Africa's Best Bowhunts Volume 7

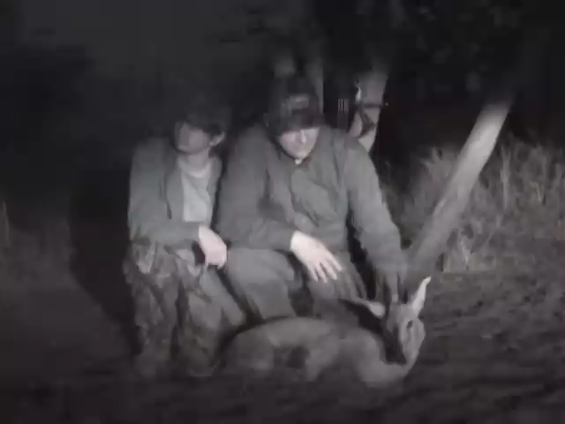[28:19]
Game just everywhere, and just a gorgeous place. We got here and we got in the blind this afternoon. Had some warthogs come in, and this little diker snuck in just at the corner of the water hole. Will and I had to switch places in the blind, and I had to get into the very corner just to get an angle to get out from behind the bush so I could get a shot on this little guy.
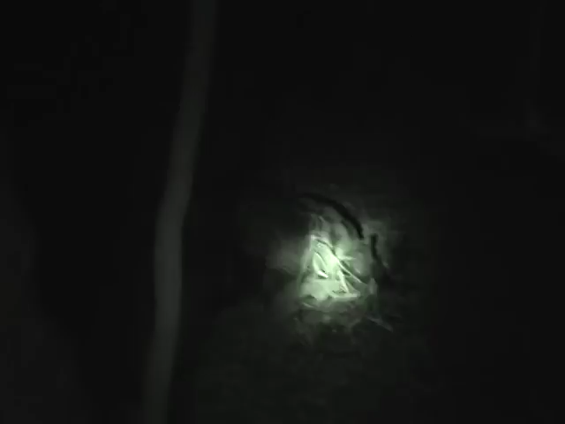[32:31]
Man, what a pick. Holy shit.
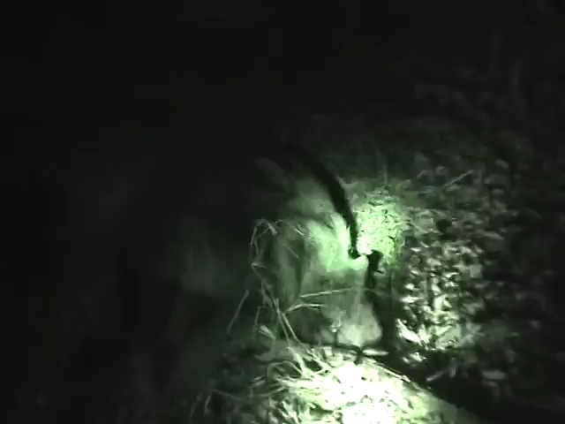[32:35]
Look at that pick. Big boar. He looks great. Perfect. First one came in, we couldn't tell what it was, so we held off, and then
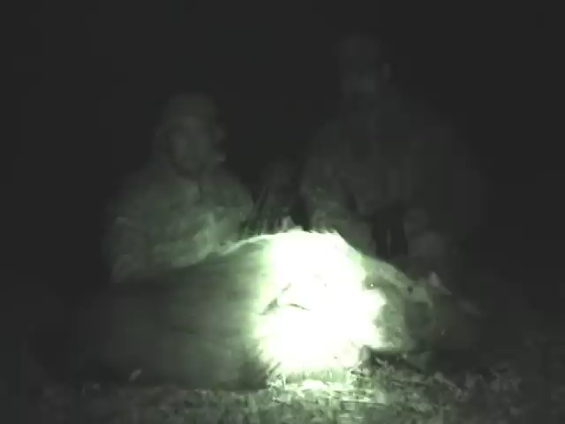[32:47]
next one came walking in, and as soon as that one walked in, right away we knew it was a male.
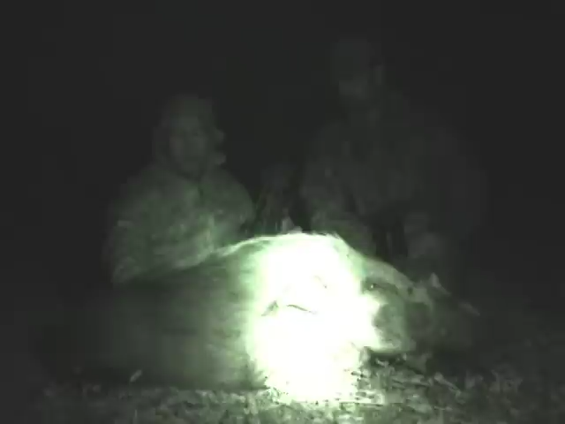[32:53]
We waited for the male to quarter away a little bit, cleared the other pig,
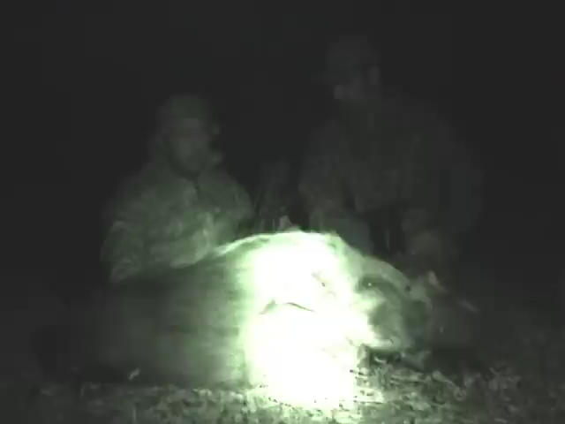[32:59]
and shot looked good right off the bat. And good shot. Perfect shot.